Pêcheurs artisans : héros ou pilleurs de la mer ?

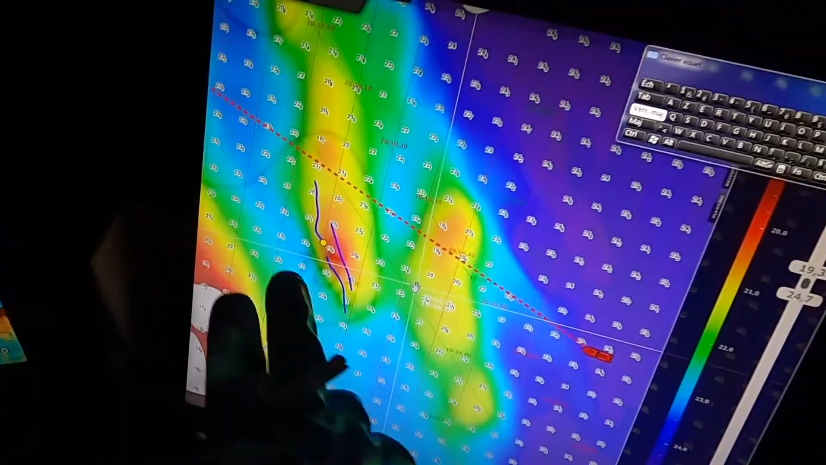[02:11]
Ici, c'est la première filière. On voit qu'il y a deux autres traits à côté. C'est là où j'ai déjà relevé.
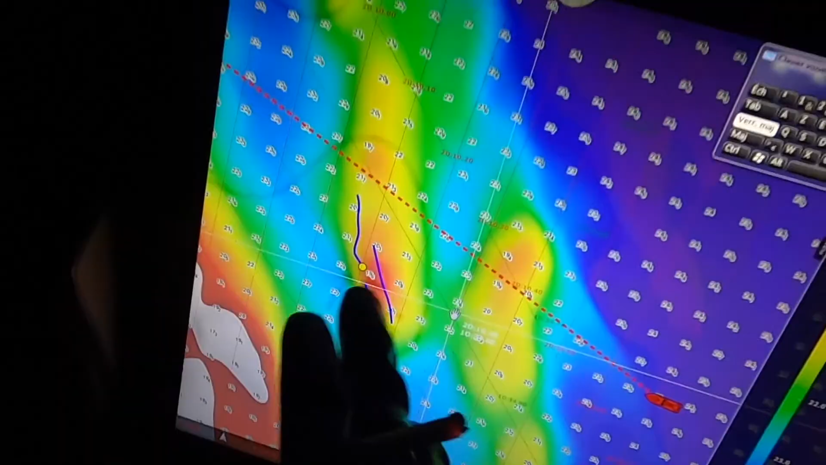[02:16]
Et donc, on va prendre celle avec le petit point jaune.
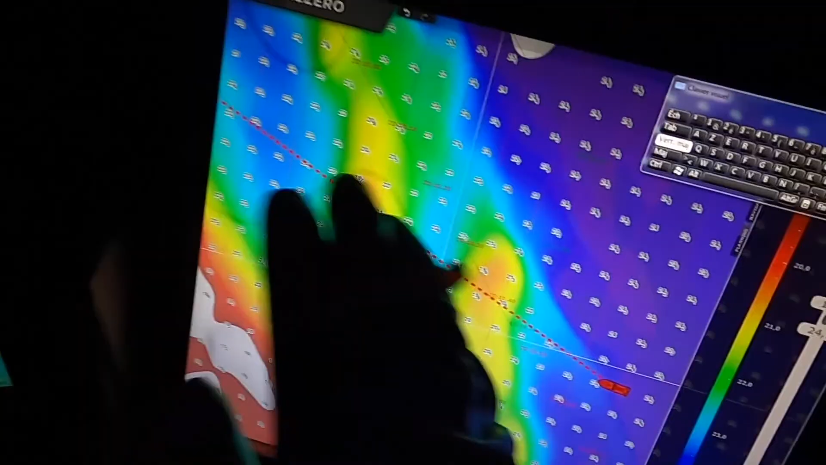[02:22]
Et par rapport à la détection de ce que tu peux voir sur l'écran, tout ce qui est fond bleu, c'est un peu environ le sable.
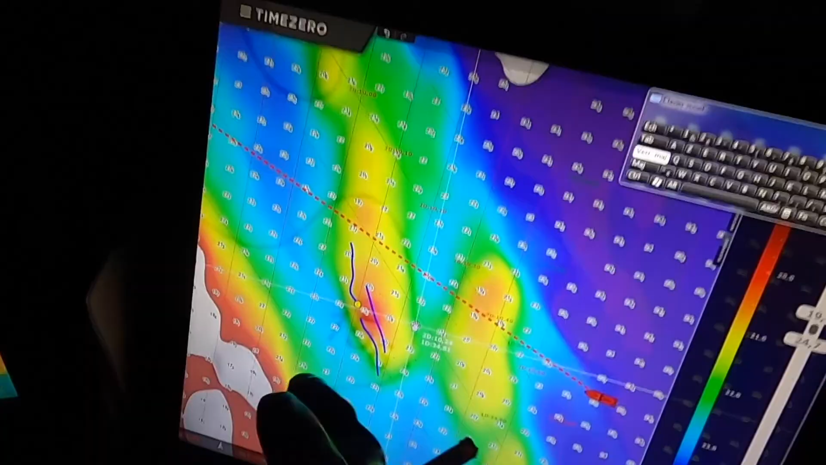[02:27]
Et tout ce qui est rouge-jaune, et ben, ce sont les cailloux. Donc, voilà.
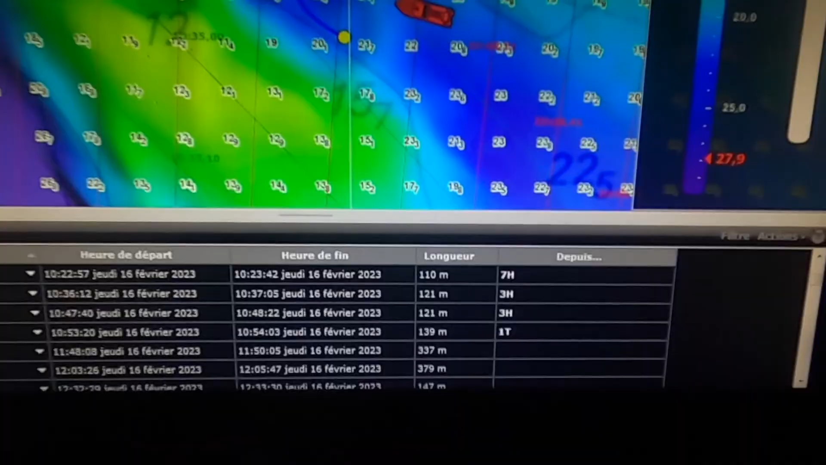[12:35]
Comme tu peux le voir, il y a des fois tu fais 3 homards, des fois tu en fais 0 et des fois,
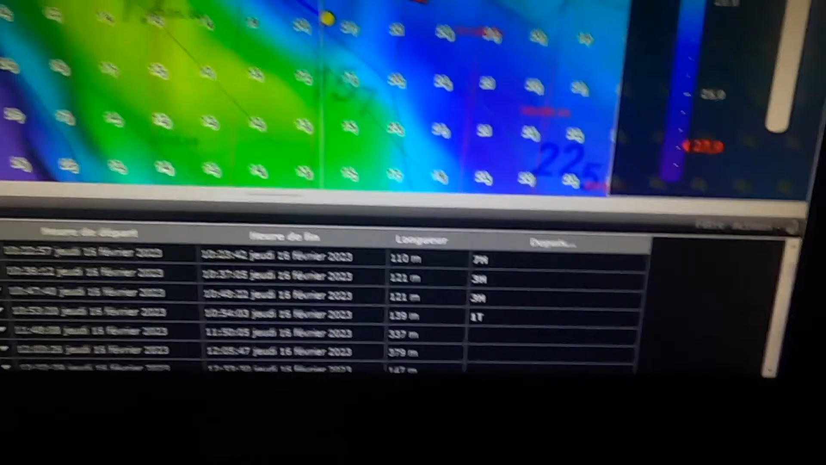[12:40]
ben, si la filière est bien tombée, bien placée, ou alors tout simplement un caillou qui est rarement fait, ben, tu vois, tu peux faire 7 homards.